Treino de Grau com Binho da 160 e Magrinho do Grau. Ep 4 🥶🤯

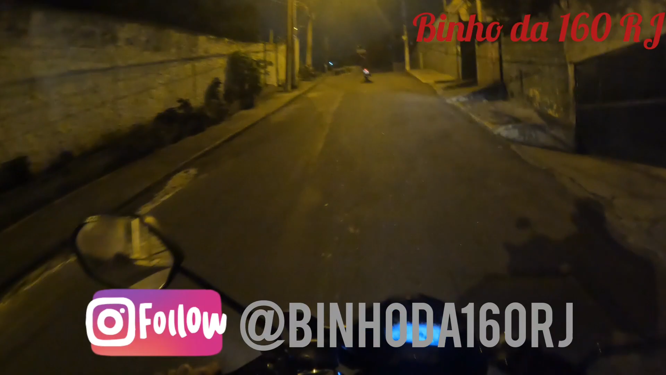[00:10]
a tia tá subindo bem melhor,
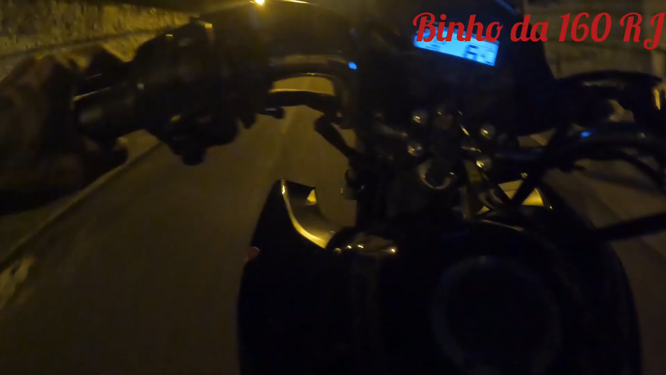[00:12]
ó Hoje vai sair o grau rapaziada Ó
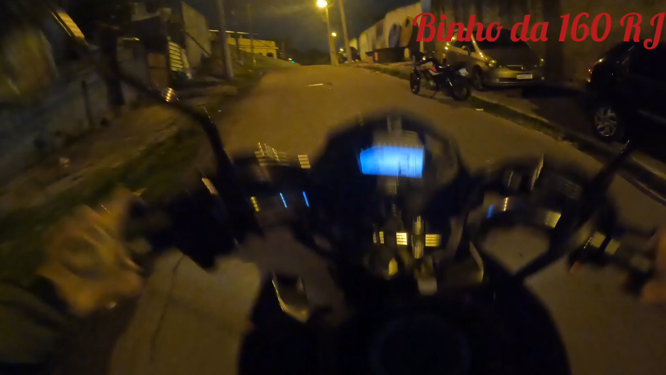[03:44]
Olha isso rapaziada, tá melhorando, tá maluco